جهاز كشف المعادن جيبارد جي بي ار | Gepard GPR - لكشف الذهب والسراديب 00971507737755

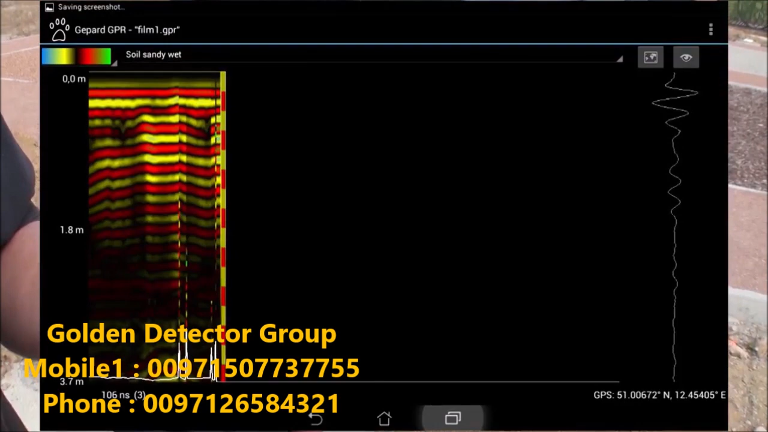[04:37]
On the screen, as a simple test, you can look at the data coming in from the screen.
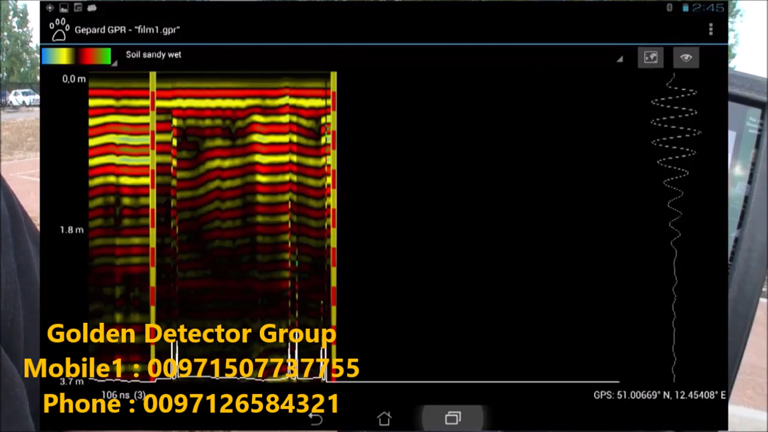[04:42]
To stop the scan, I am simply going to push the multifunction button again. As you see, all lights are illuminated.
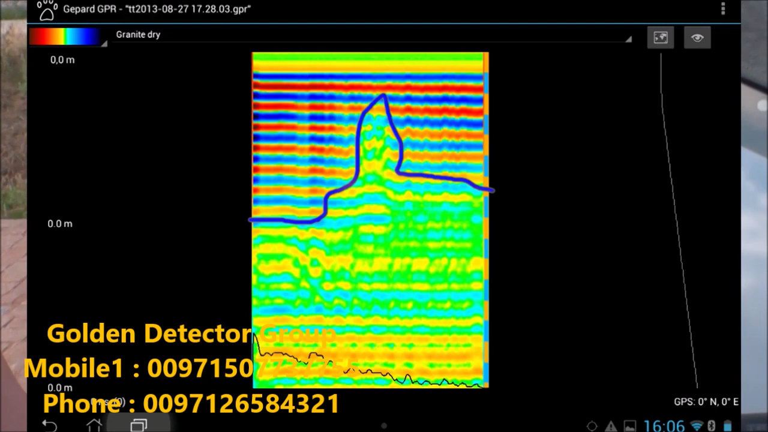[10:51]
As we can see in the data, you can see this here. But sometimes, if you change a color, you can see the anomaly here.
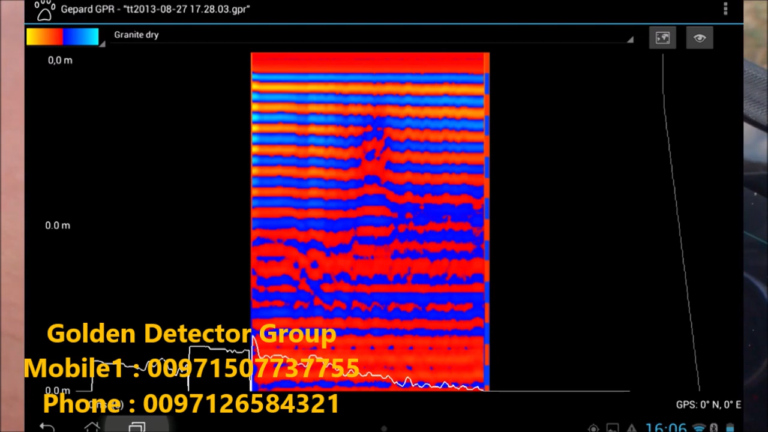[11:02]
Pull a different color. Sometimes you can see it clearer, right here. And you can see the signal that it reads. If I move right over here, the signal will also show up on the right-hand side of the screen. But at this point, if I say here, I have a depth reading of 3.8 meters.
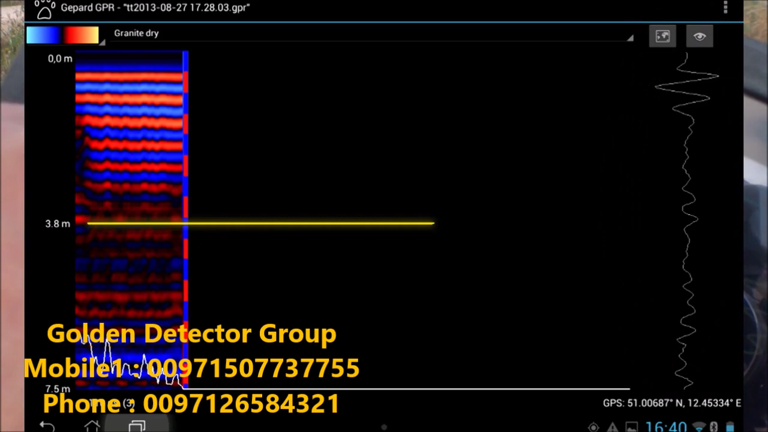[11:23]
Here it's zero. I can pretty much in the middle say around, oh,
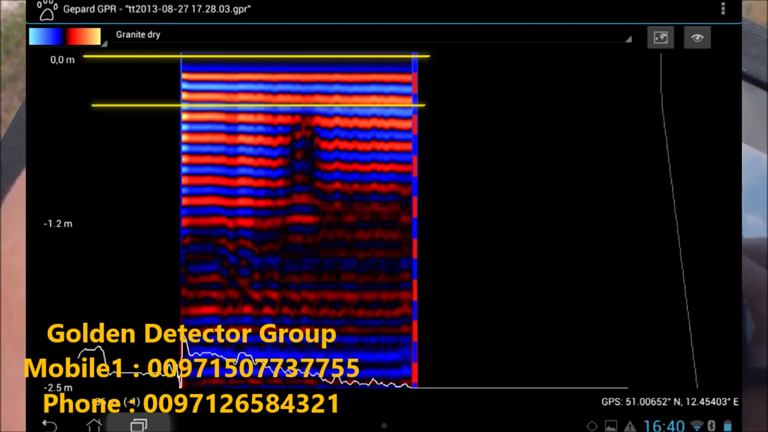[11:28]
this looks like 1.6, 1.7 meters is the depth of this particular anomaly.